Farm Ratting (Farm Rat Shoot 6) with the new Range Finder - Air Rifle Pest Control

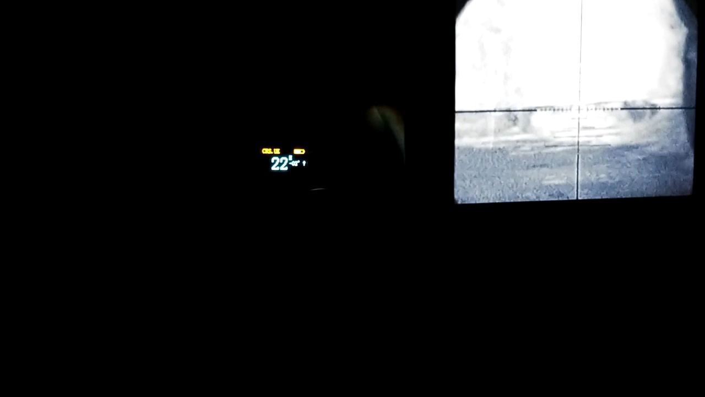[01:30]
I set up at the entrance of the barn switch the laser into scan mode and then I ping the pallets at the back you can see I'm ranging 21 22 meters across the right hand side here where I thought I may need a shoot as well if a rat pops his head out quickly ping that 17 or 18 meters
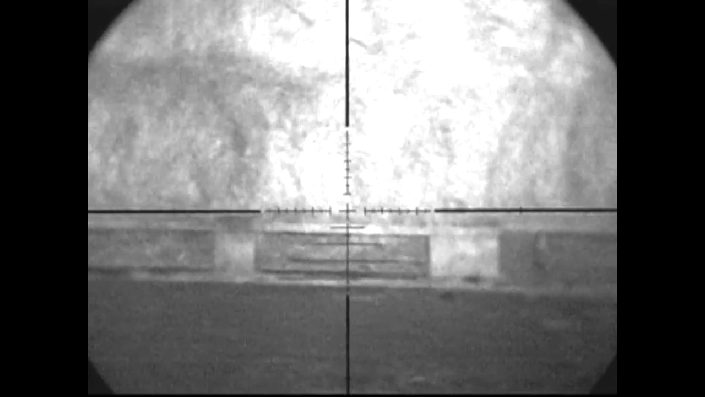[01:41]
you can see what it looks like here on the actual head-up display on the night sight unit I've got the ping set up to the left of the crosshairs so I can move them on get a ping swing the crosshairs back and not have the interference
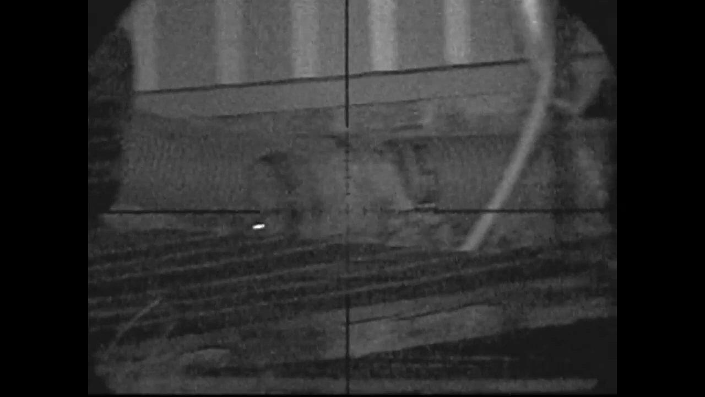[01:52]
on the target so you can see here there's the rat take the shot there was a good hard smack of metal when I hit that
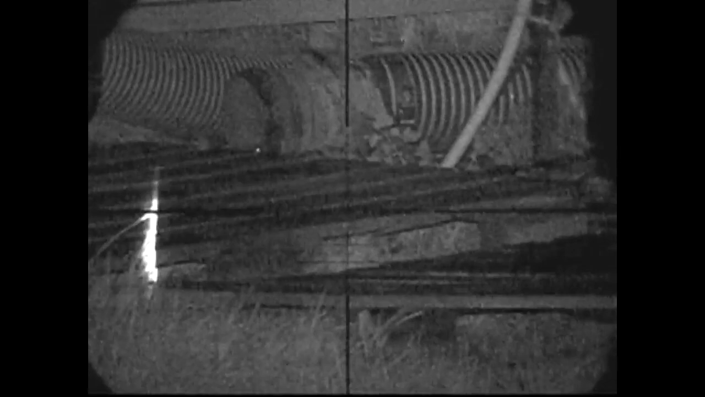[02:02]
rat so it looks like that pellet has gone straight through his head done a hell of a lot of damage
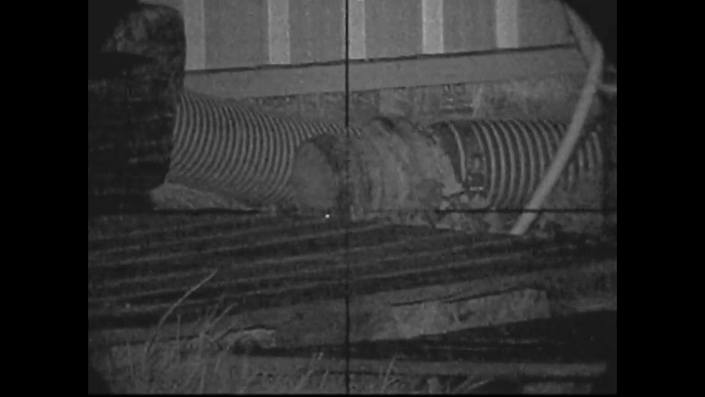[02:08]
he lays there for a short time quickly cut the video and you see jumps himself out there
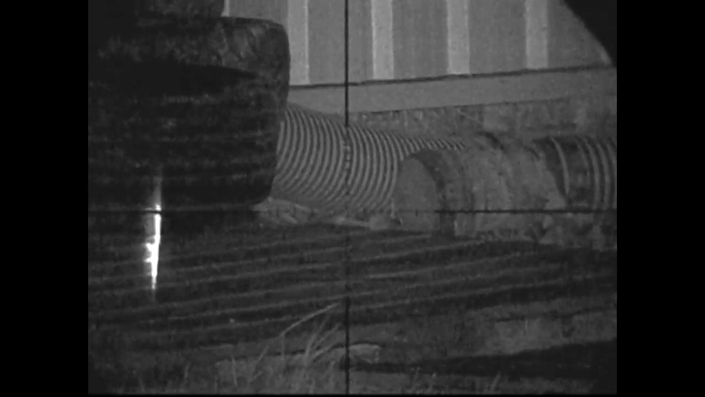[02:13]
I go across to check him and he's proper dead so this is where the laser range finder
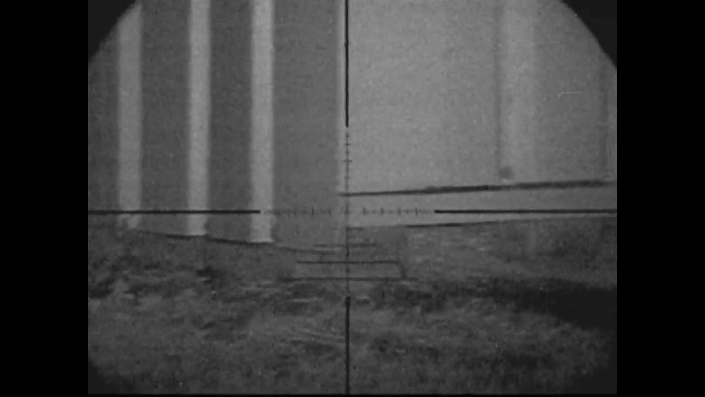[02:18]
comes into its own I've moved position again in the complete darkness but I can quickly ping the area I want to
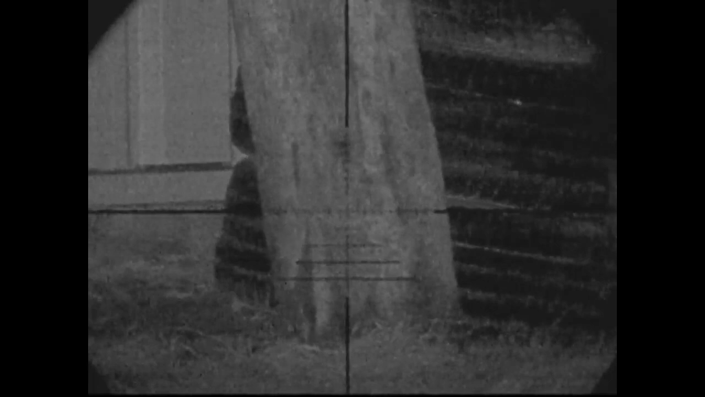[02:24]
shoot get some rangers set up which worked out just nicely because this one popped his head out
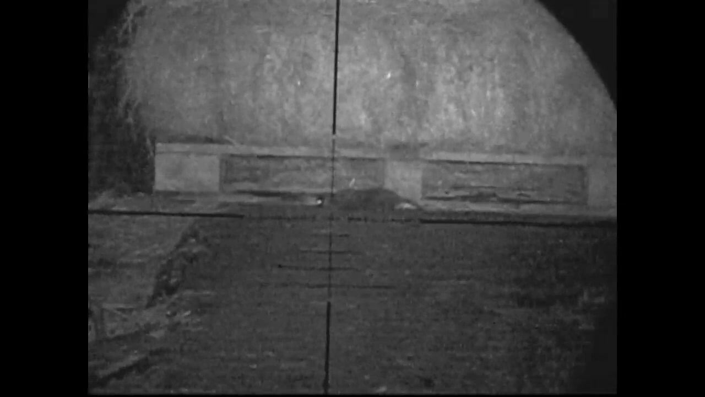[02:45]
unit didn't record this one but I managed to get the aftermath see the tail going
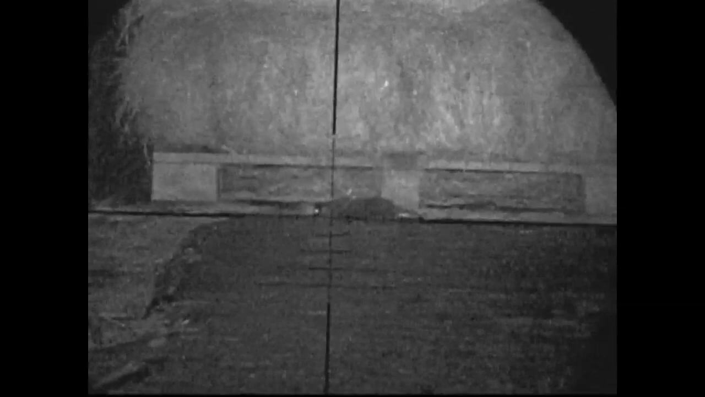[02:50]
there now the next pictures are quite graphic shows the damage these hunter extremes